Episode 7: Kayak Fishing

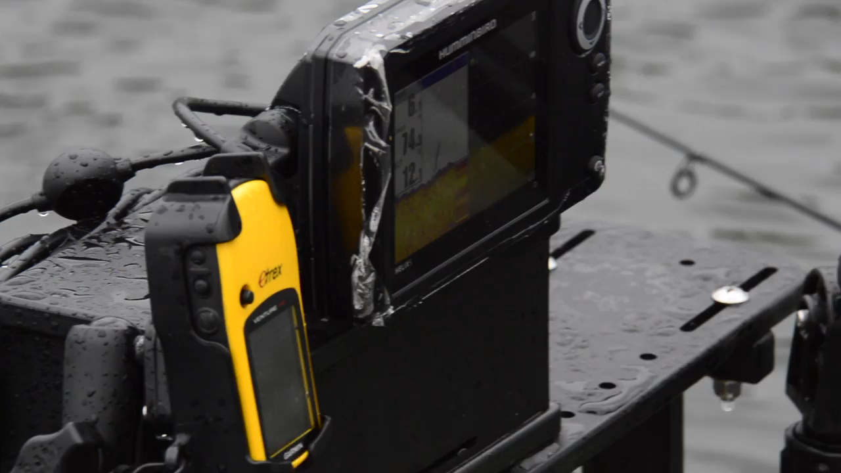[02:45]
I use a deployment arm. Allows me to pick it up and take it down.